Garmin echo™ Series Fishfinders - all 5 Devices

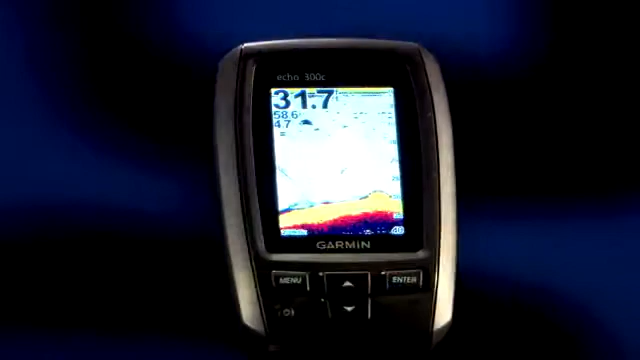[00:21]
and the best possible combination of features, power, and performance for your money.
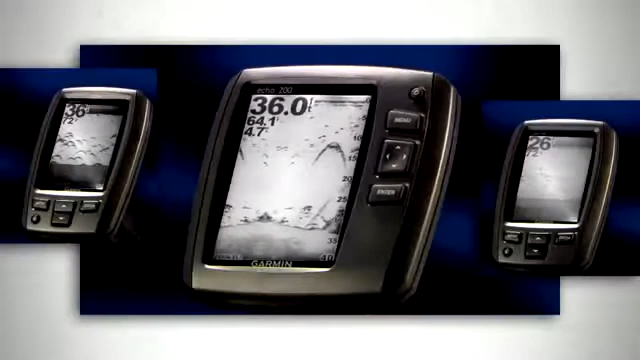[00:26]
With three grayscale models and three color models, and screen sizes from three and a half to five inches,
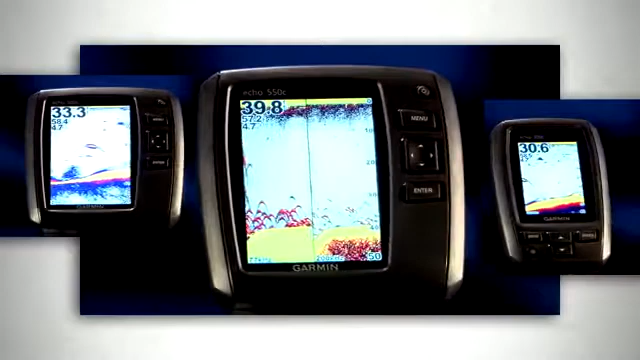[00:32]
there is sure to be an Echo Series fish finder that fits your boat and your budget. But don't let their affordability fool you.
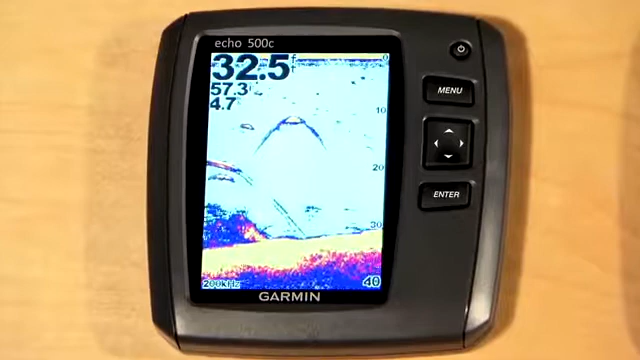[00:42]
Echo Series fish finders are packed with features like Garmin's exclusive HDID target tracking technology that shows razor sharp fish arches,
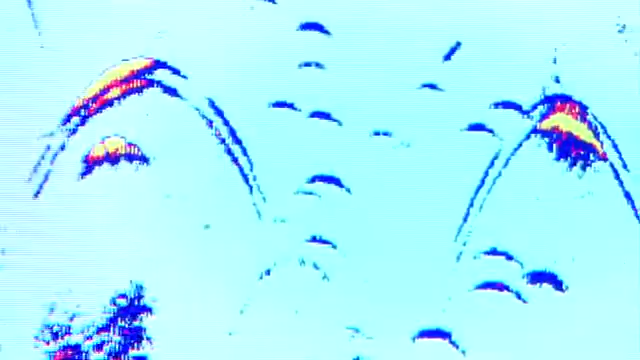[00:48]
awesome detail of structure, and incredible target separation.
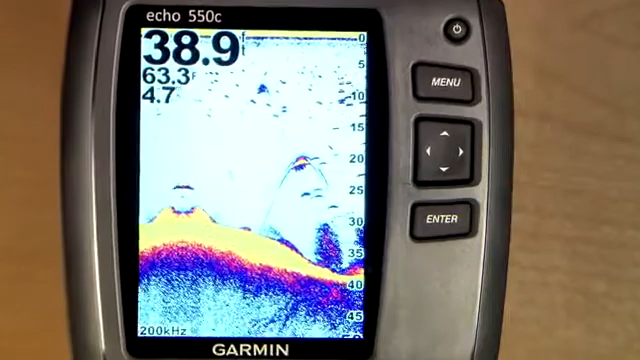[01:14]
On screen: water 63.3°F
No matter which Echo fish finder you choose, you'll appreciate Garmin's simple and intuitive menu system that lets you navigate the user controls with ease.
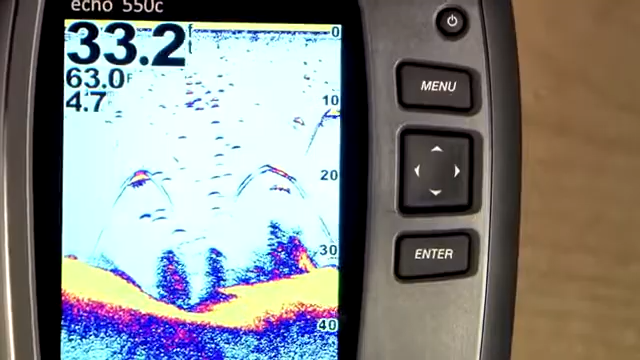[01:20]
On screen: water 63.0°F
With so much going for them, it's easy to see why the Echo Series is so popular. Let's take a closer look at the six different Echo models to help you determine which one's best for you.
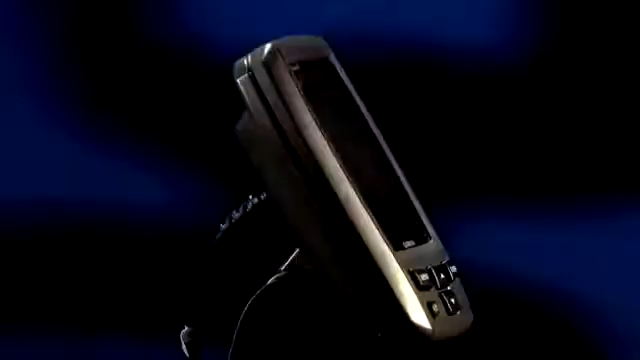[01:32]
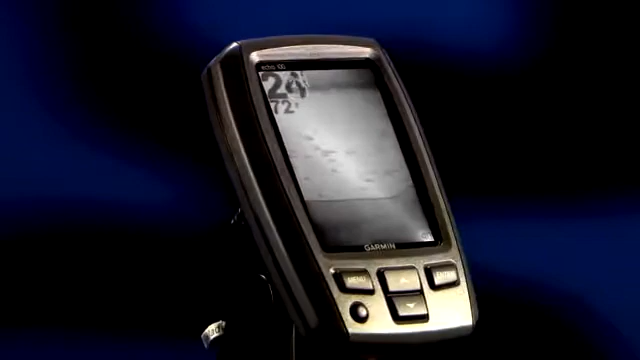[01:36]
The Echo 100 is the first model in the Echo line and is a perfect companion for smaller boats. It boasts a four inch diagonal grayscale screen and a tilting quick release bracket.
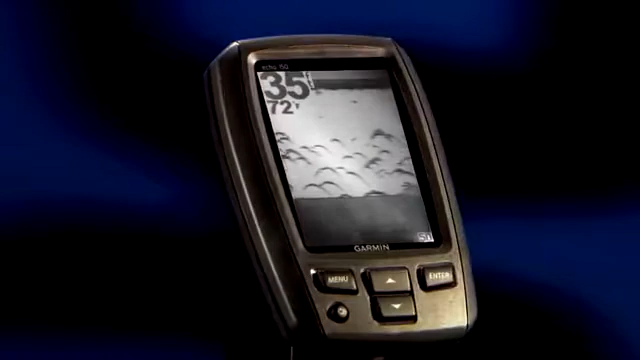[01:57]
Garmin's Echo 150 has the same four inch grayscale screen but has 200 watts of power and a dual beam transducer for added performance.
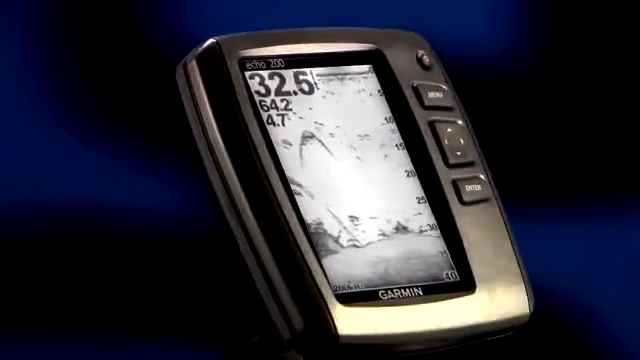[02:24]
The Echo 200 model is the largest grayscale fish finder, boasting a huge five inch diagonal screen.
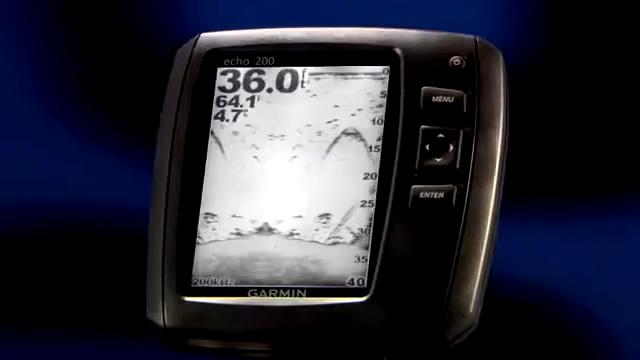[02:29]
We also increase the power to 300 watts so you can find bottom in 1500 feet in ideal conditions. The Echo 200 model and above have a simple tilt and swivel quick release mount.
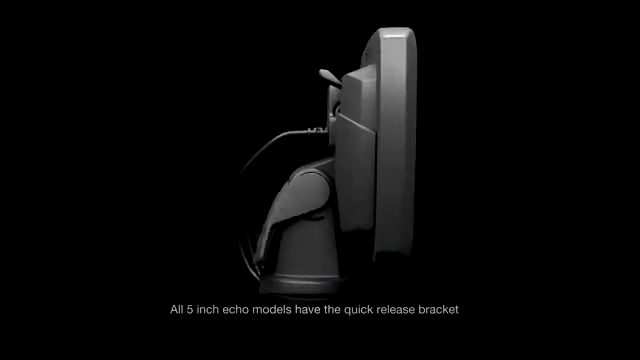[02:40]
The mount securely holds all the cables in place so it's simple to clip your Echo in and go fishing. The Echo 300 boasts a quarter VGA
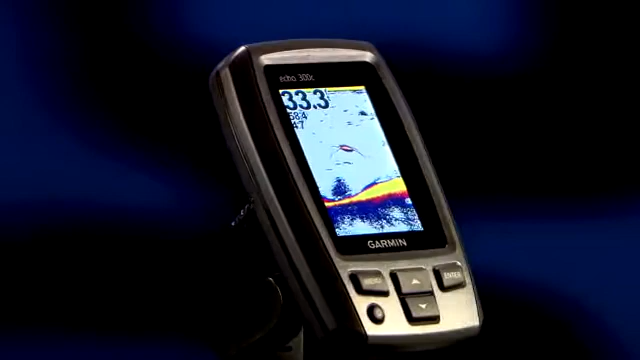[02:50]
sunlight readable 256 color display that is three and a half inches diagonal. The color display makes it so easy to see the strong bottom returns and fish.
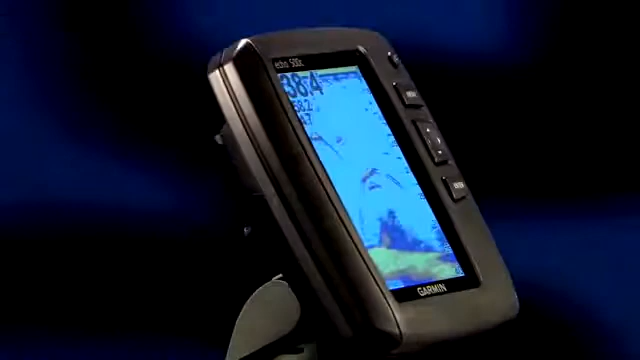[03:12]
For a larger screen, try the Echo 500C.
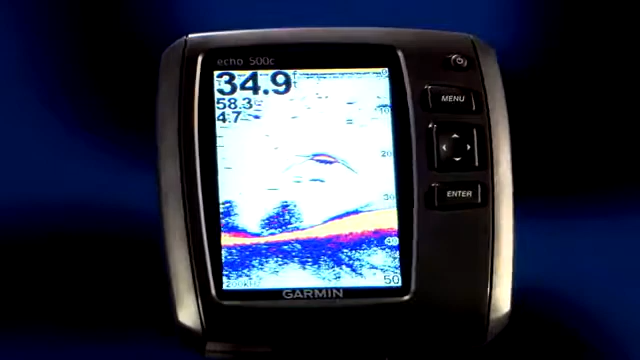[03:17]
This quarter VGA screen is a whopping five inch diagonal and a larger screen really helps you see the big picture.
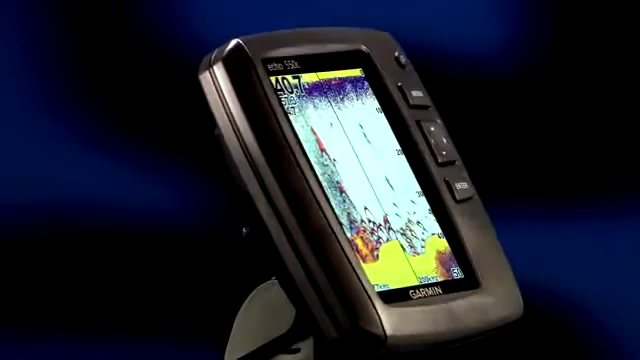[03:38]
The 550C is hands down the easiest Echo
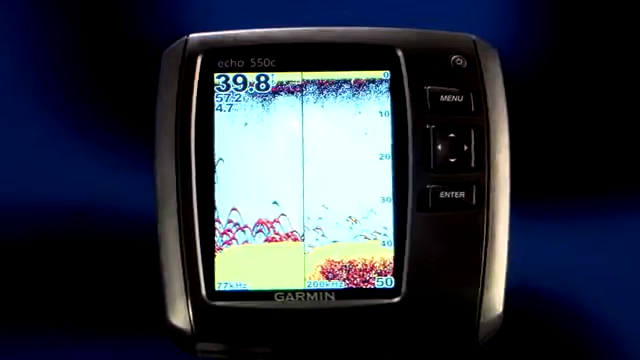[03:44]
unit to see in the bright sun thanks to its video quality five inch VGA display.
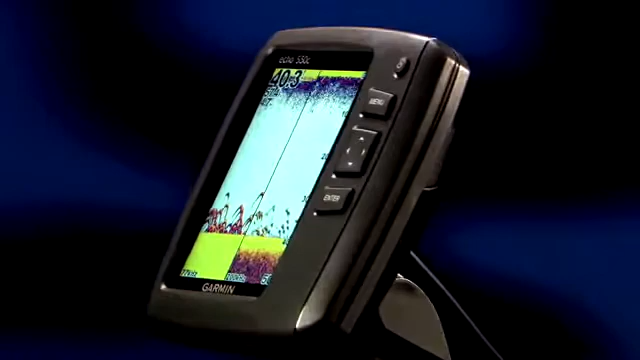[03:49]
The 550C also has 500 watts of power, a dual beam transducer,
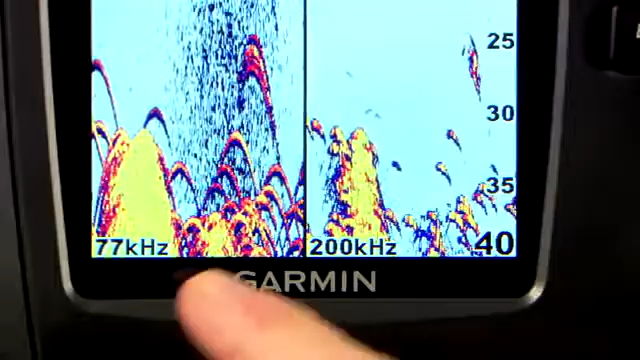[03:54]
super wide cone angles, and the quick release bracket to make mounting the unit a snap.